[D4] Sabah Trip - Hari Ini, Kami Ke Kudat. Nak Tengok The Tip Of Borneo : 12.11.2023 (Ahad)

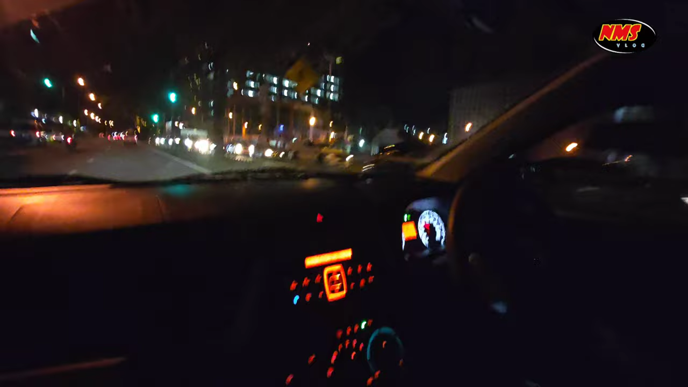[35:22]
menaja kereta kita pada hari ini. Satu hari, kalau tak ada tajaannya, mungkin aku dan Wan Bas tak sampai ke Kudat.
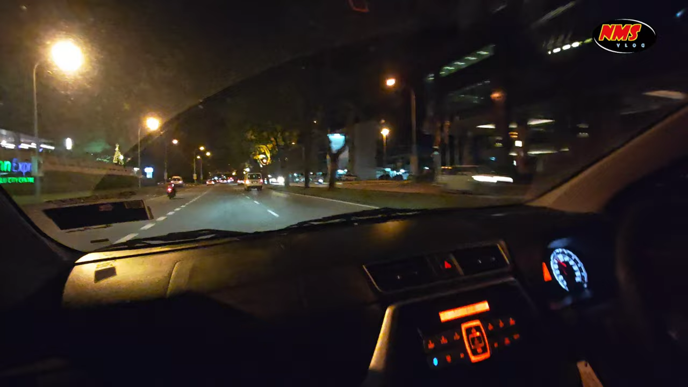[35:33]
Tak sempat aku nak tengok Tip of Borneo. Okey, jadi sekarang kita pergi ke Kampung Kuih Tiau. Ketiau. Salah, Kampung Ketiau. Kita pergi ke sana lah untuk kita nak menghantar kereta ini. Oh, merah pula. Ingat tadi dah hijau dah. Lampu traffic light kat sini dia tak berkelip tau. Dia tak ada warning macam kelip-kelip kosakat api dulu kan.
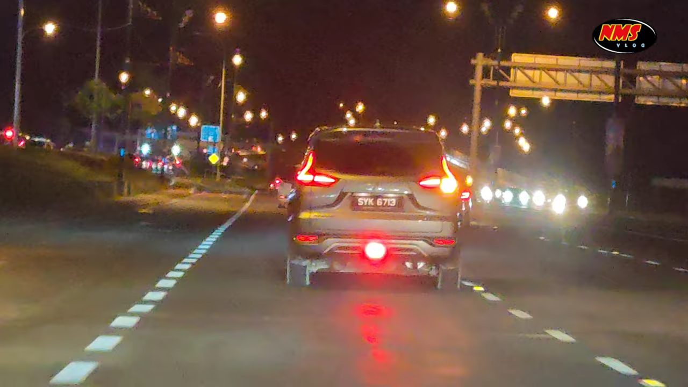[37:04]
Apa kejadahnya buka di waktu macam ni? Orang belakang nanti mestilah akan silau. Aduh.